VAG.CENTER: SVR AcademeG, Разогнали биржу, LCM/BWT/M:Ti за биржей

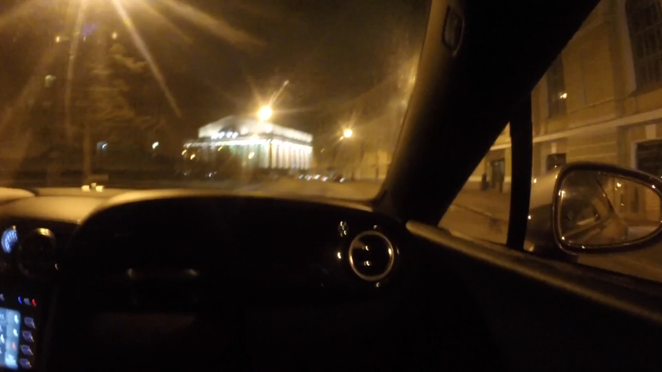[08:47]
Биржа спустя 15 минут после того, как приехали господа полицейские.